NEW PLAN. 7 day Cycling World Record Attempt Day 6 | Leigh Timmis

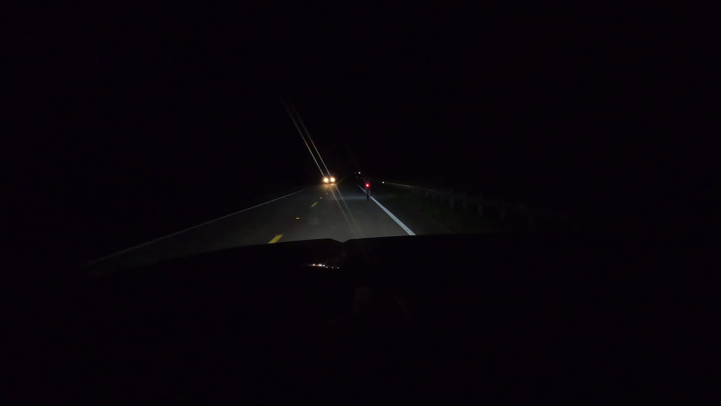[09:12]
Alright, so we're just sat behind Lee on a graveyard shift. What time is it? It's 10.14pm.
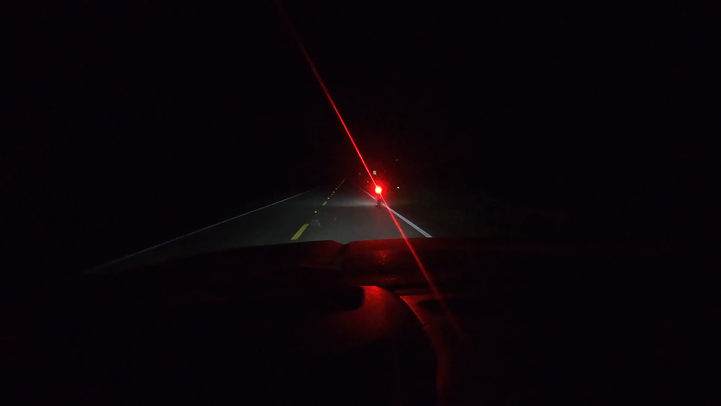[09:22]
So, we are, I don't even know anymore. How many hours in are we? Hour and a half into our thing? We set off at, oh, sorry. No, we set off at. An hour?
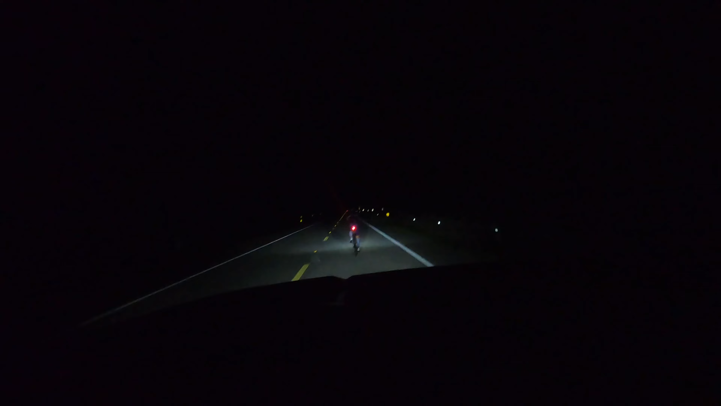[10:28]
Alright, we're just sending Lee on his way. He's had a little power nap.